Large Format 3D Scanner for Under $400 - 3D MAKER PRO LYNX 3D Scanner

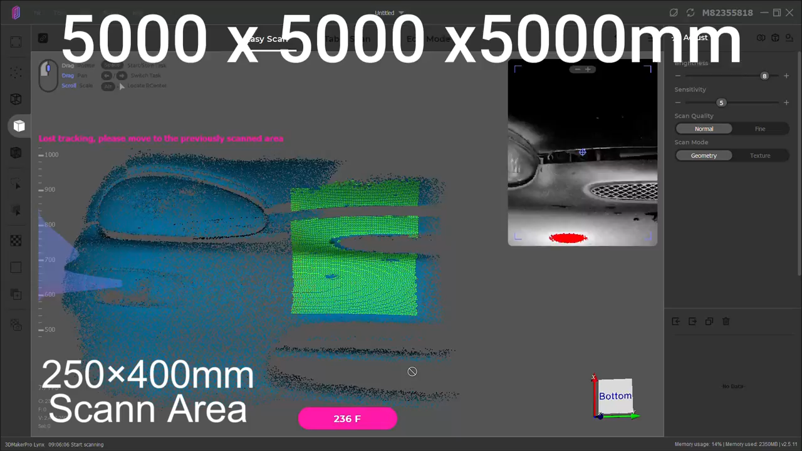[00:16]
And you can scan an object up to 5,000 millimeters cubed, or about 16 and a half feet cubed, which is honestly a really large area.
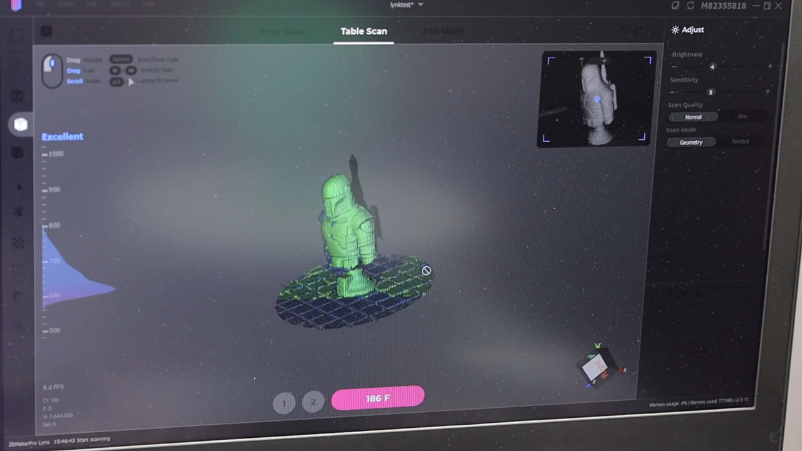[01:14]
And I'm actually surprised how well this scanner is picking this up. Seeing that this is on the smaller end of things that you should be scanning with it.
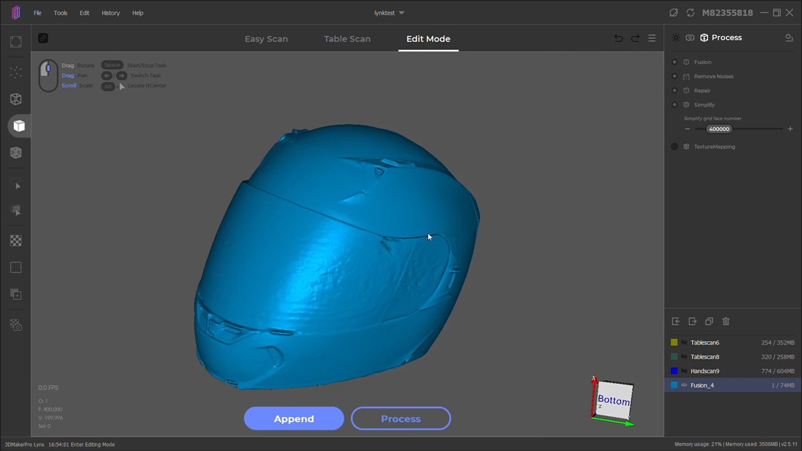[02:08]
There was a little bit of weirdness on the lens. And it looks like this was due to the spray on it evaporating a lot faster than it should have.
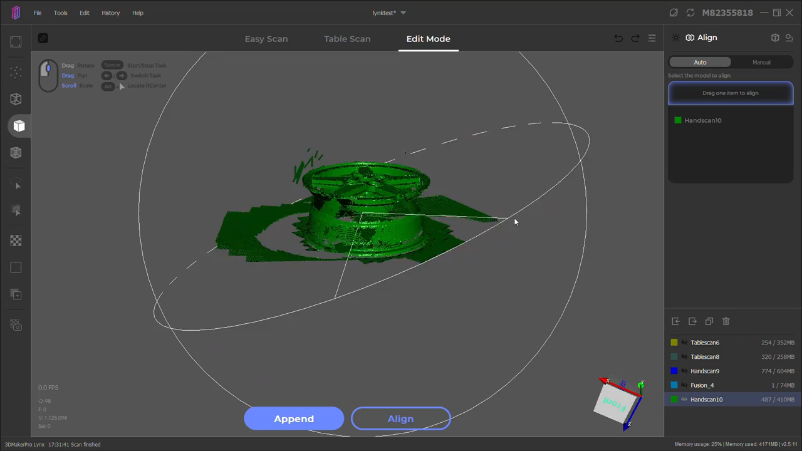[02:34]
And didn't get lost whatsoever. And after cutting everything else off and just processing the front, it came out pretty decent.
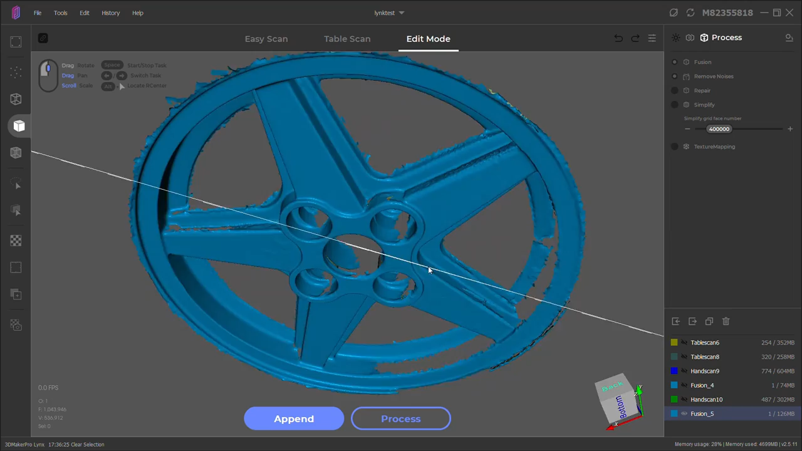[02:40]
For about a 30 second scan. And surprisingly enough, this is totally usable if I wanted to make something like a turbofan for this.
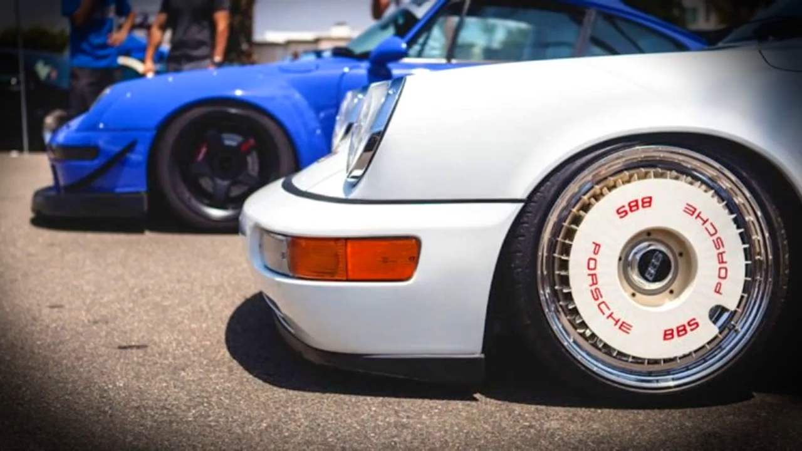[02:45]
And like I said at the beginning of the video, you can scan large parts of a car as well.
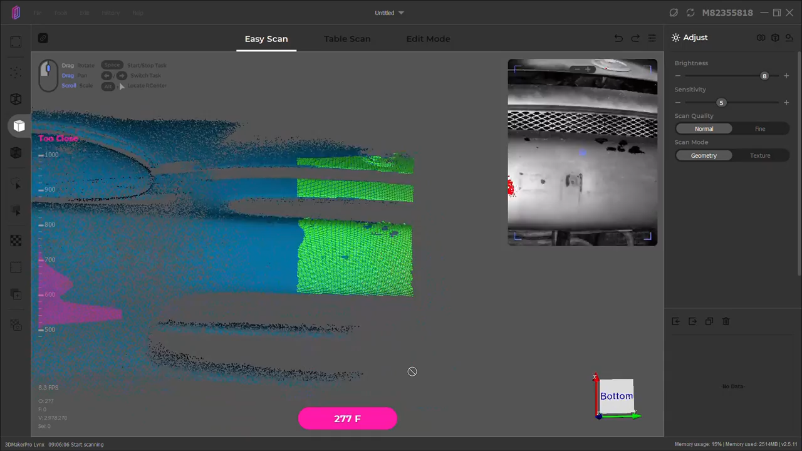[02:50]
But it's also not the easiest thing in the world to do. And you pretty much have to do multiple scans and kind of align and stitch them together.
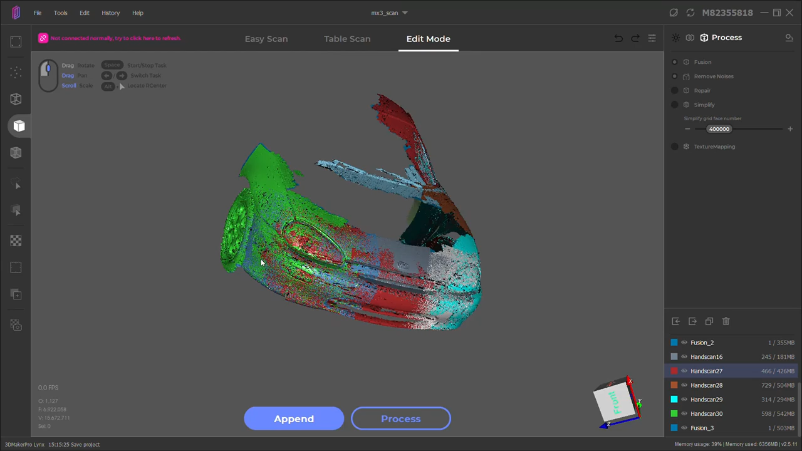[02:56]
Which is easy enough to do in the scanning software itself. And you can get some really nice results out of this.
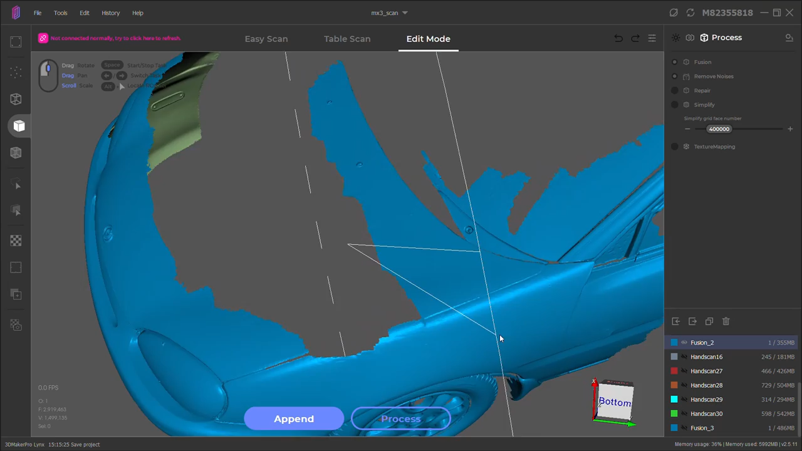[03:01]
But as you can see, there's no scan data for my hood.
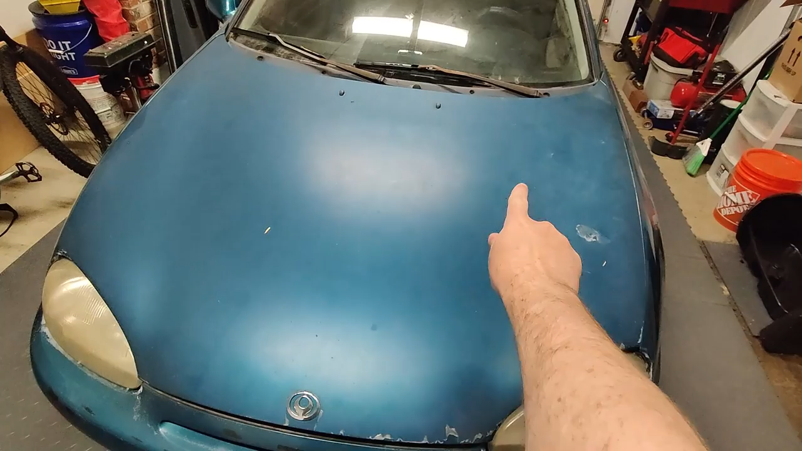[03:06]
And this is because it has no details to it for the scanner to pick up on and follow along. And with other scanners, you can use markers to help with this problem.
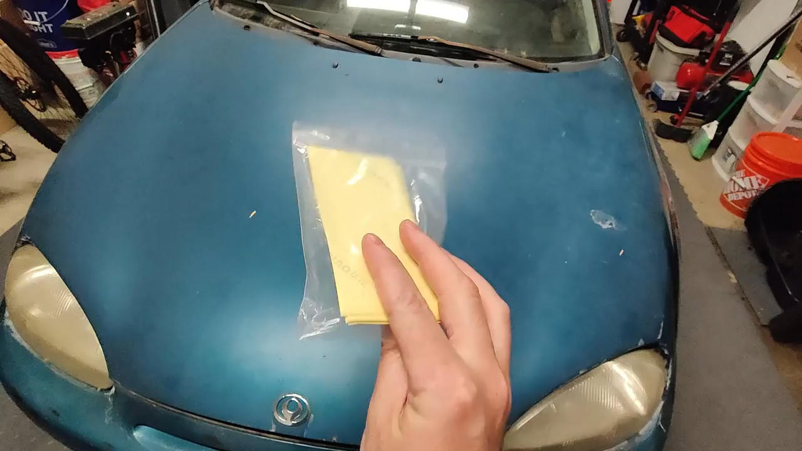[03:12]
So I thought I'd give that a try and see if it helps at all. Which it didn't.
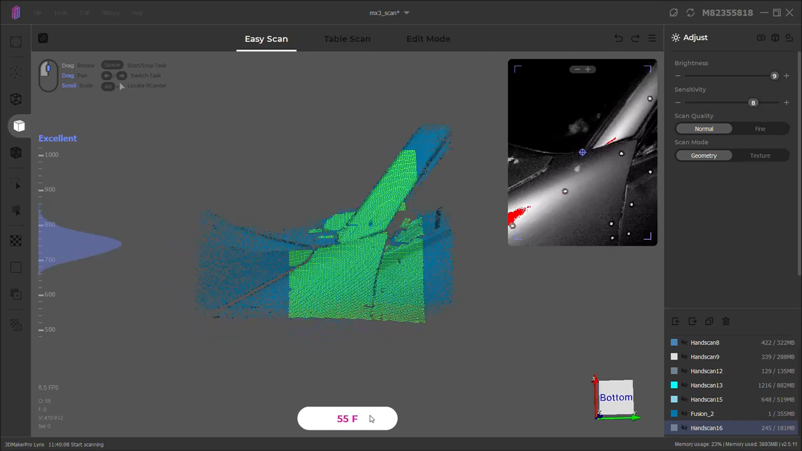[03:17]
You can see around the door and everything, it's scanning okay. And then as soon as I start going over the hood, it starts to stack up on itself and not really move.
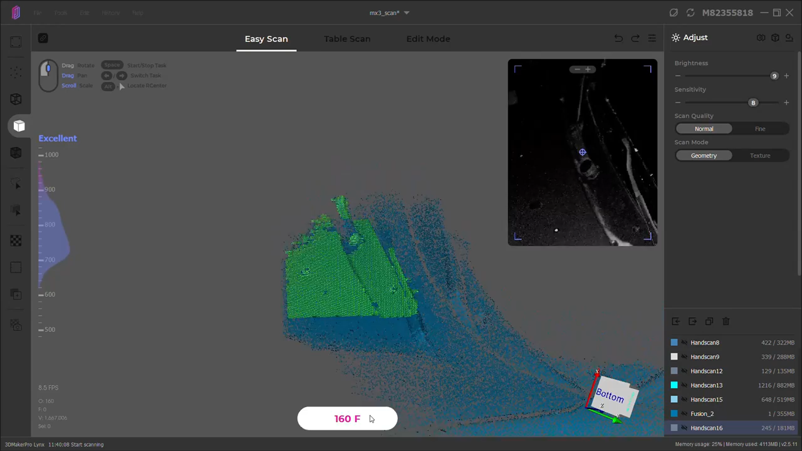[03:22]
And the same thing along the hood and the fender, where there's no real details.
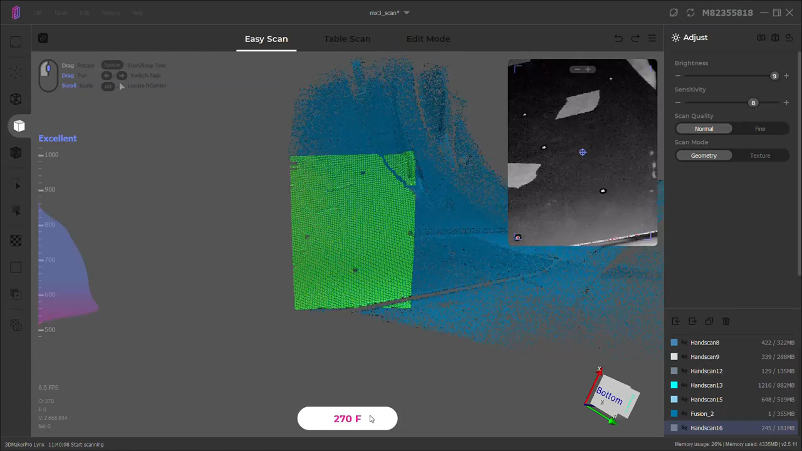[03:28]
It just kind of stacks up until it hits the headlight. And I also put a bunch of blue tape all over it to see if that would help, which it didn't.
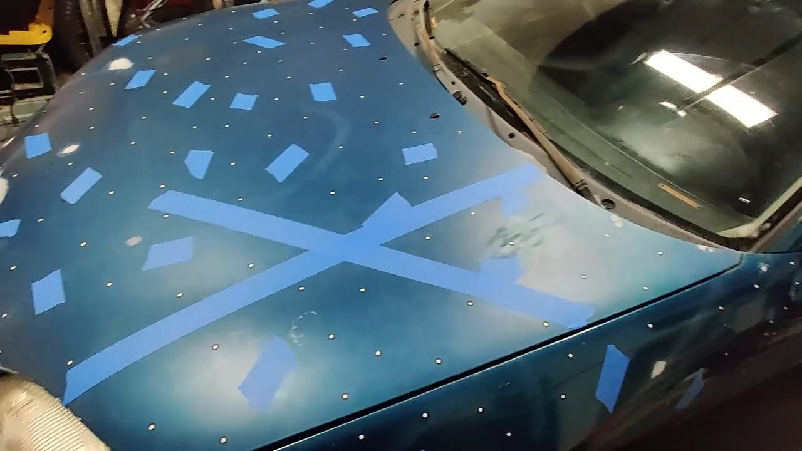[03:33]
And after contacting the company that made the scanner, they gave me some suggestions to use the tape like this.
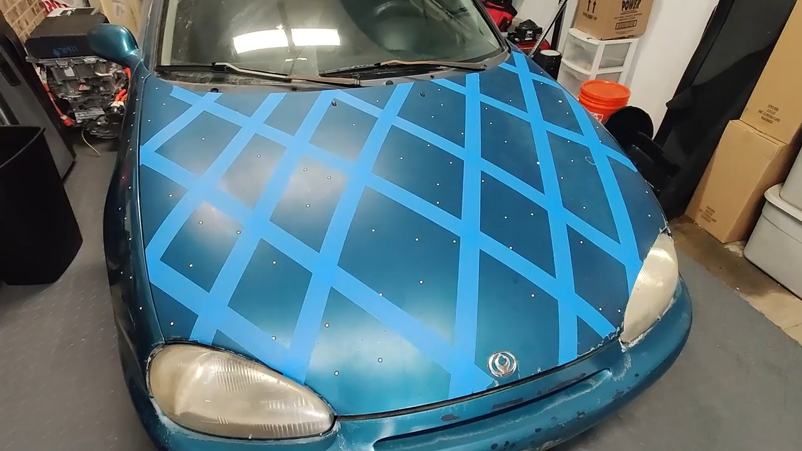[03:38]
And to switch the scan mode from features to texture.
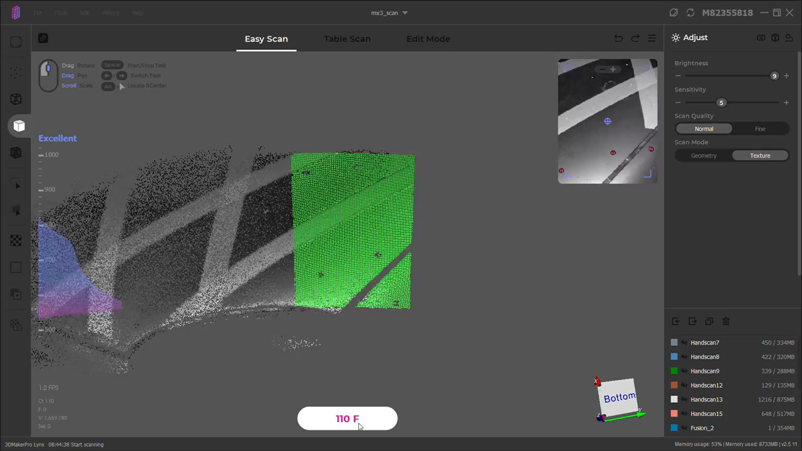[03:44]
And this actually worked really well, but it was extremely laggy on my computer that I'm using for this.
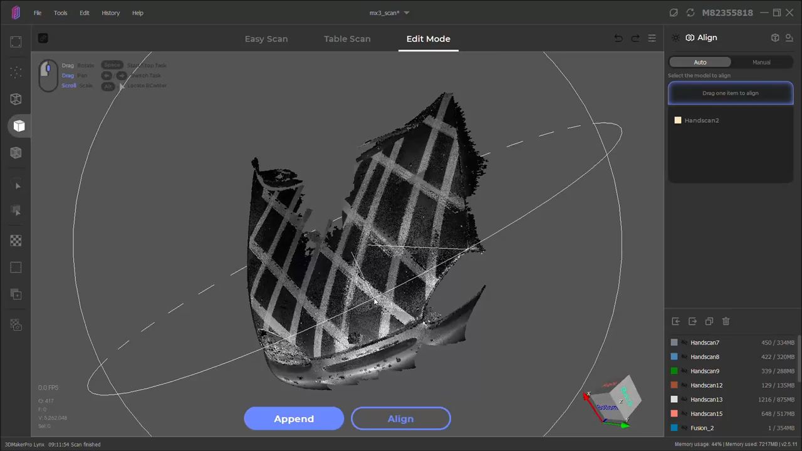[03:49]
So it's definitely a way more demanding way to scan things. But hey, as you can see, it works. And I was able to align it with all my other scans.
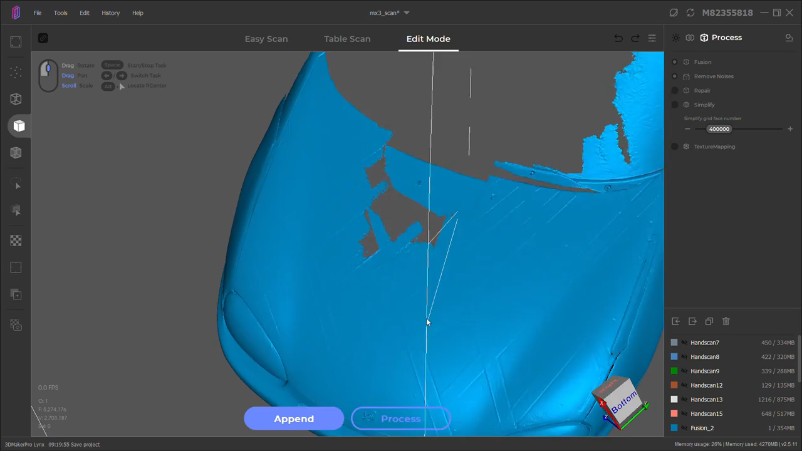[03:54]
And now I have hood data with a small hole in the center. But I definitely was able to get some pretty decent scans out of the scanner.
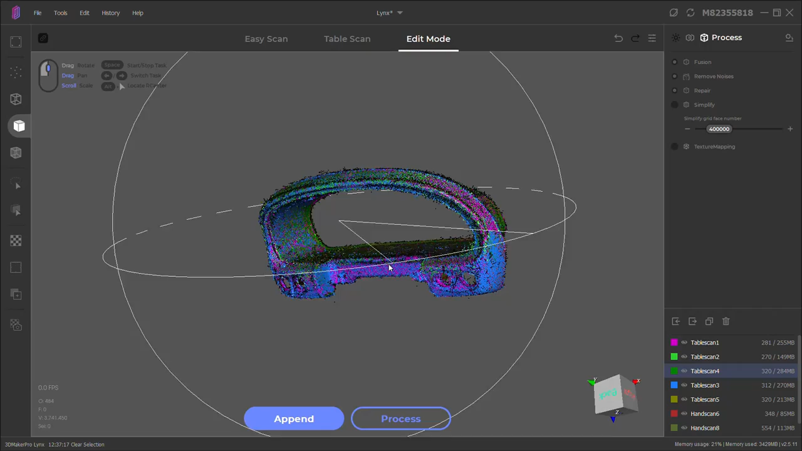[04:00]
And it's able to do this pretty quick just because of how big the scan area is.
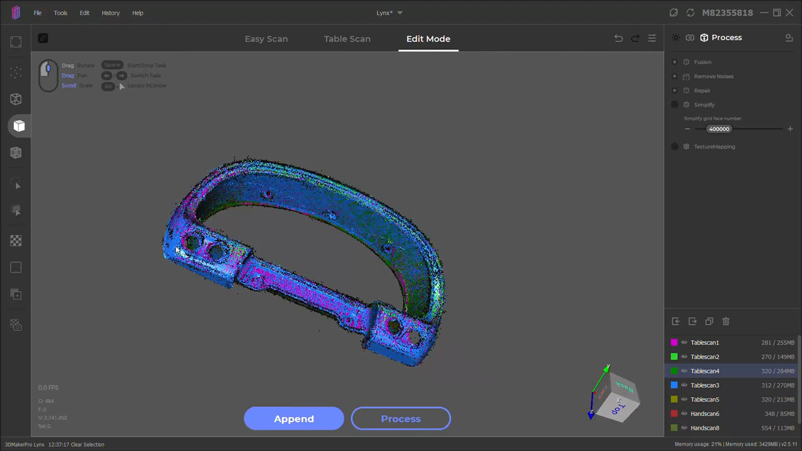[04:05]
And after using the software for a while, it's actually really easy to use, but it's not intuitive at first.